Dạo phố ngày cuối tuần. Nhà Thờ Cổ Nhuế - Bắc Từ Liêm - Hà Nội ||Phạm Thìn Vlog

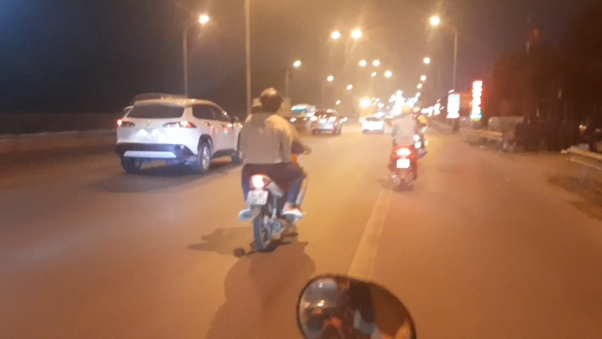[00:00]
cứ đi bên trong này, đừng đi ra ngoài như như hai mấy xe kia ra ngoài đằng kia không có công an nó bắt đấy.
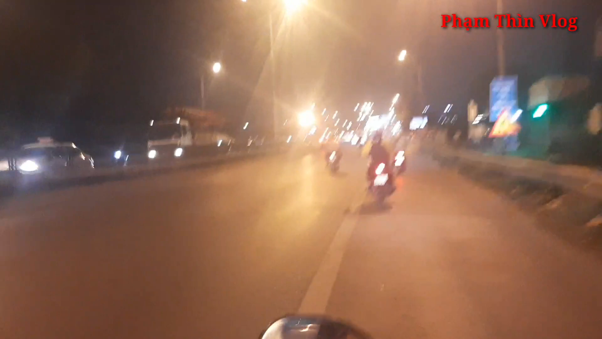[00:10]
Cứ đi, cứ đi đèo đèo không sợ. Xi nhan đi, xi nhan rẽ phải đi. Rẽ phải nhá. Rồi ok. Đấy đi vào đi. Những đoạn này đừng đè vạch nhá.
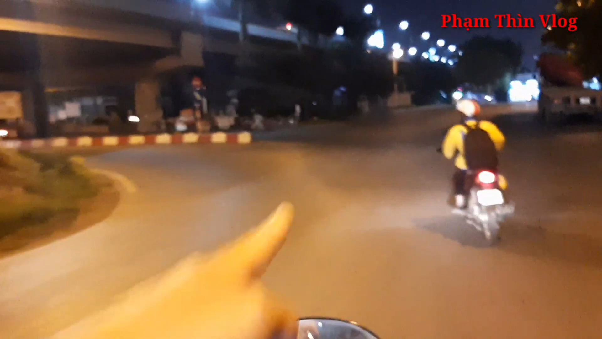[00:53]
Đi sang làn bên. Rồi ok, rẽ vào đi. Đấy, bên phải có xe nó đi vào chiều. Đấy, đi đi, vào đi. Rồi ok, đi thẳng đi.
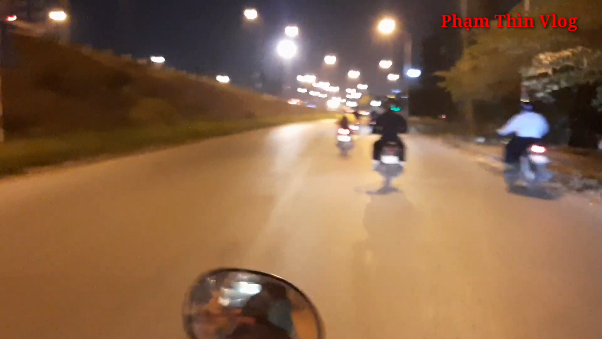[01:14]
Xi nhan phải luôn đi. Xi nhan phải luôn đi. Ờ, rẽ phải.
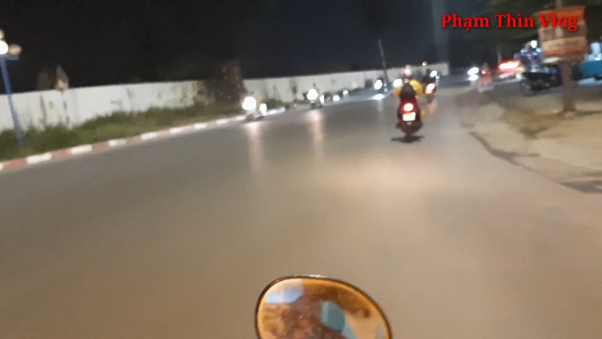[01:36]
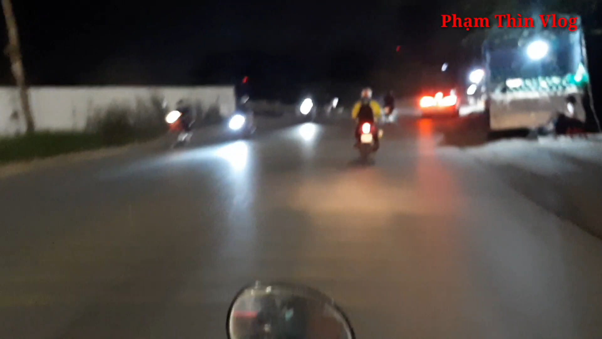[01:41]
Xe này, xe này.
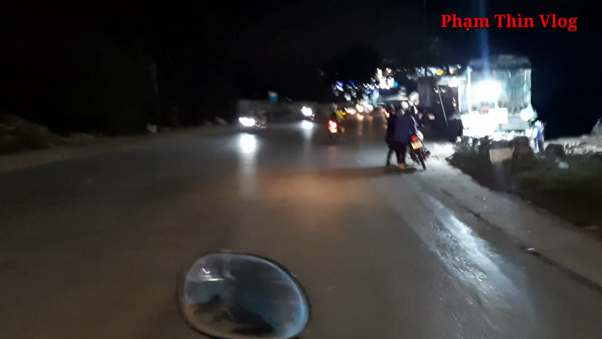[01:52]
Đèn xanh đèn đỏ rẽ phải luôn nhá.
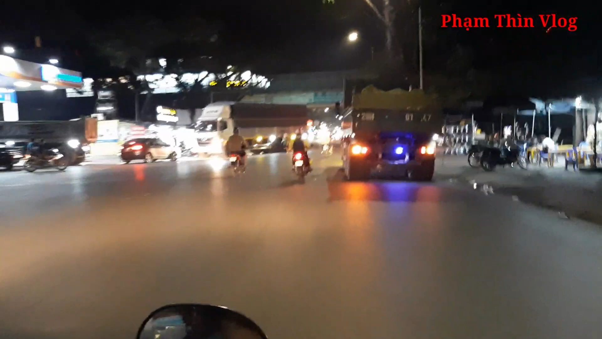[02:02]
Dừng lại nhá. Dừng lại. Bật xi nhan phải luôn. Rồi ok. Đây là ngã tư đèn xanh đèn đỏ Hải Bối.
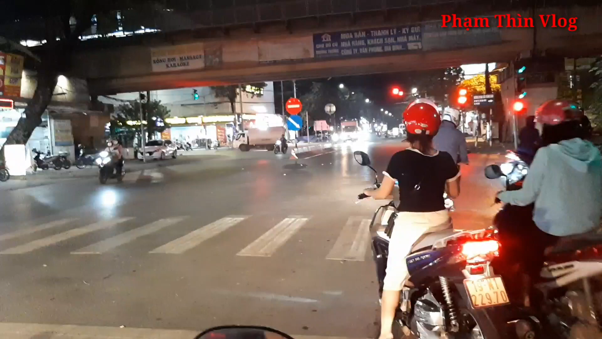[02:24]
Dưới gầm cầu Thăng Long. Phải đi qua cầu nữa. Rồi rẽ phải đi.
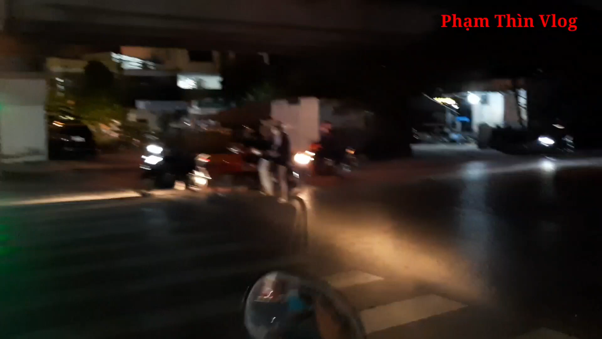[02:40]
Ok. Đấy đi theo này. Hiện tại lúc này mình đang đi sang bên Bắc Thăng, bên Nam Thăng Long mọi người ạ.
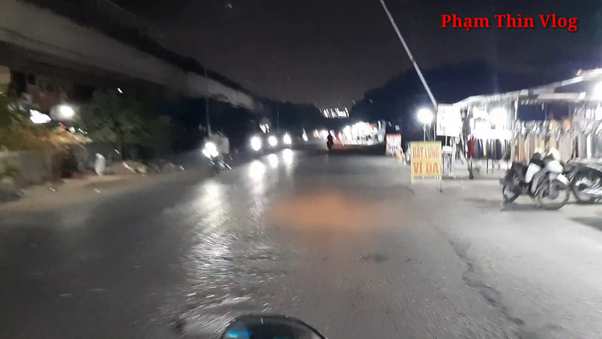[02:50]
Thì ở đây là mình đi bằng xe máy cho nên là mình không được đi trên tầng 2 của cầu Thăng Long, và mình phải đi dưới khu tầng 1.
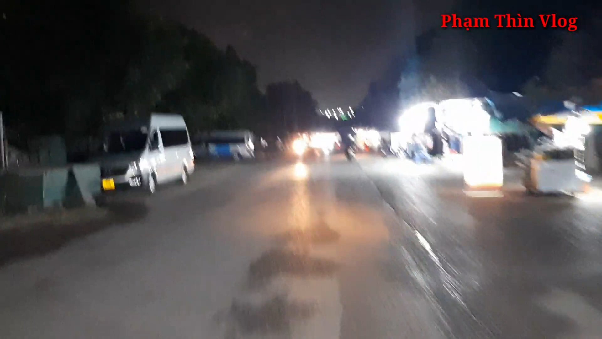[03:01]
Vì vậy là mình phải đi theo cái đường này.
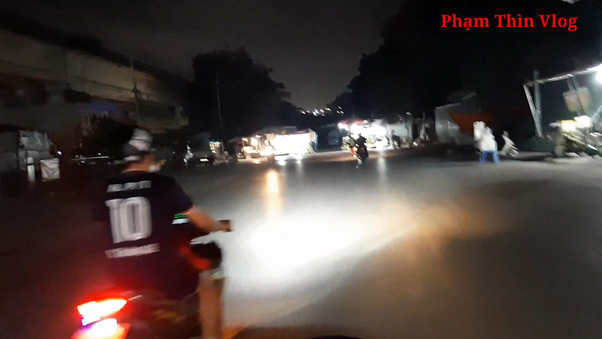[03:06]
Và hôm nay mình đang ngồi ở sau xe và cầm lái là một anh bạn của mình, thì mình đang chỉ đường cho anh đi. Đấy, ra đây rẽ phải luôn. Rẽ phải, rẽ phải, rẽ phải. Rồi ok. Qua cái con xe ô tô đen này là phải rẽ phải luôn này. Xi nhan rẽ phải.
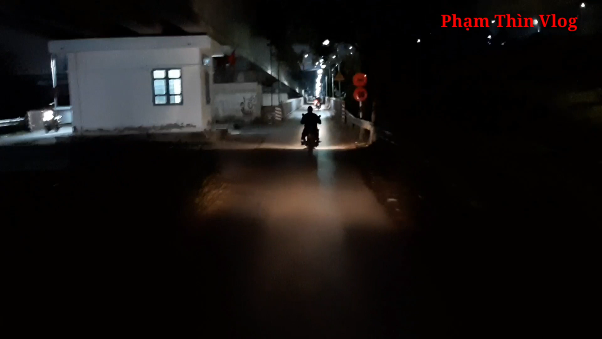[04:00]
Thì đường này là đường duy nhất dẫn ra cầu này đây. Dưới gầm cầu này đây. Còn ô tô thì nó đi ở trên tầng kia, anh nhìn thấy chưa?
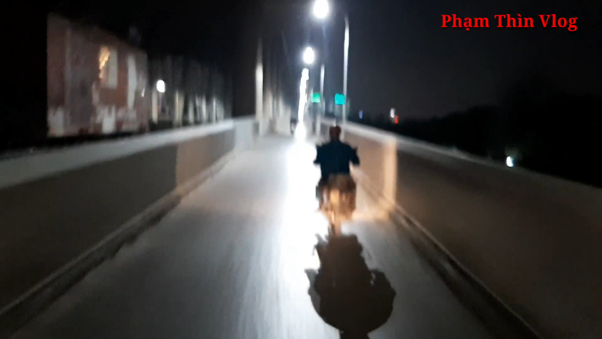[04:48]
Đây là hình ảnh cầu Thăng Long buổi tối khi mà mình di chuyển bằng xe máy.
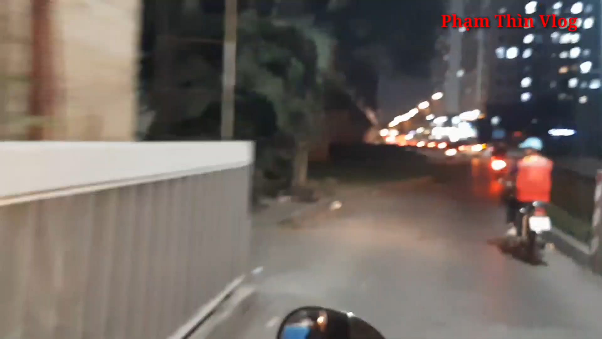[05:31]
Đi thẳng đi. Thẳng, thẳng, thẳng. Giờ thì mình đã đi qua hết cầu Thăng Long rồi mọi người ạ. Bây giờ mình đang ở khu vực Nam Thăng Long.